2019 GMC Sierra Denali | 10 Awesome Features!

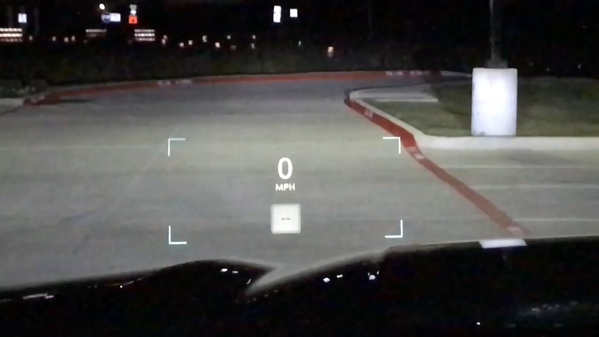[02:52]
your off-road stats your speed even driver assistance information and speed limit direction all that cool stuff and that's really nice to see in a big truck like this.